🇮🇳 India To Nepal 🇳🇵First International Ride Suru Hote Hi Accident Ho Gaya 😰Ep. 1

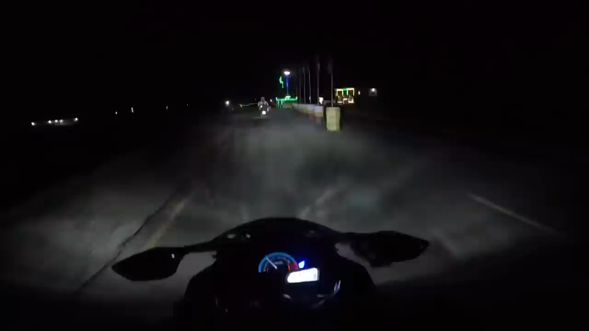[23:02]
आई होप कि जंगली जानवर रोडों पे ना निकले यार, काफी ज्यादा नाम सुना था धरन का, फाइनली आ गए बट आए नहीं है। यहाँ से राइट जाओगे तो सीधा उधर धरन है, और हम लोग यहाँ से सीधा जाएंगे गायघाट।